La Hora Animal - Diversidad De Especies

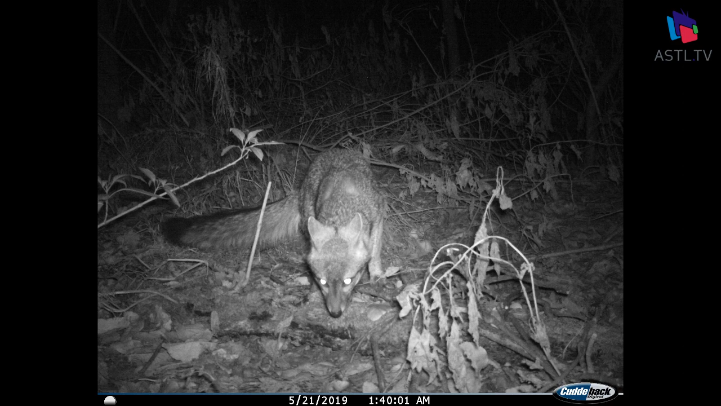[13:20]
De hecho, esa es la zorra gris, que es una fotografía que tomó Chucho y Diego en la noche con una fototrampa, y es la evidencia de que el animal ahí está, ¿no? Y está bien, en buenas condiciones físicas, debe ser una población muy interesante. El cacomixle, como decía, es una especie rodeada de mitos, y sin embargo la gente no lo ve, porque es un animal muy escurridizo, es un animal que procura esconderse, de hábitos nocturnos.